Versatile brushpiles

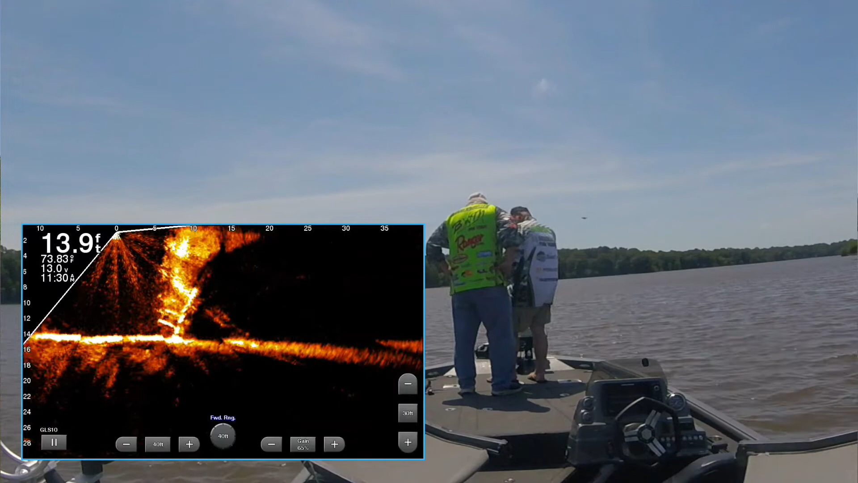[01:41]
On screen: depth 13.9 ft
That is awesome. That's awesome. You got it captured. There it goes. It's leaning. There it goes. Woo-hoo. That's what we wanted. Yeah, look at that. Look at the arms on it. Uh-oh. It's in sediment. Where are we going? We're going to catch a fish off of it. We are going to catch fish off of it. Man.
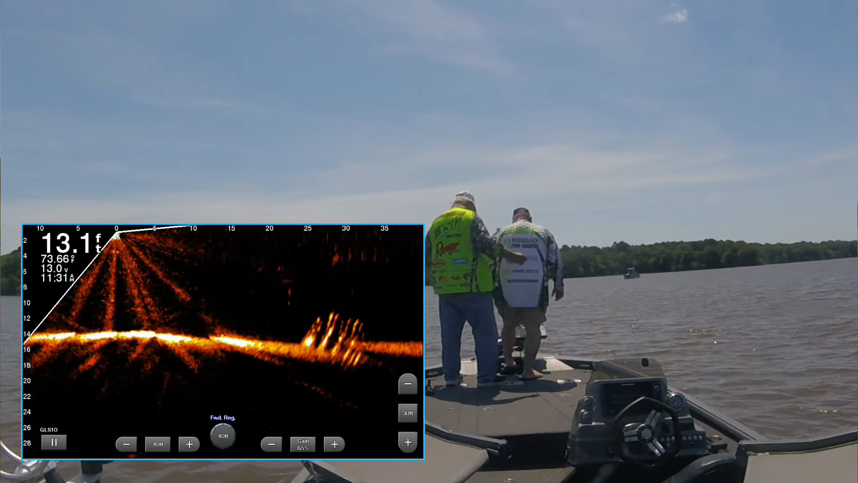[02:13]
On screen: depth 13.1 ft
Whoop whoop. We did it, Dad. We did it. Look at that fish. These already are on top of it. Did you see? Yeah. Yeah.